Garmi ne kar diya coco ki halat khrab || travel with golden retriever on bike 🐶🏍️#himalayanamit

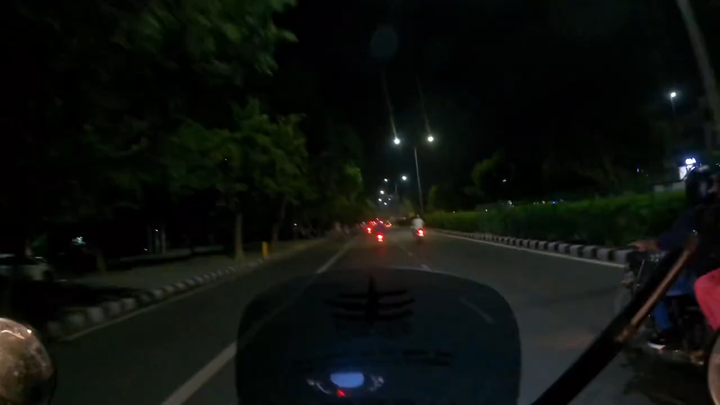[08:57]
तो गाइस फिलहाल हम लोग पहुंच चुके हैं घर, यहाँ वो सामने रेड लाइट दिख रही है, वहाँ से राइट होके हम 2 मिनट में अपने घर पहुँच जाएंगे।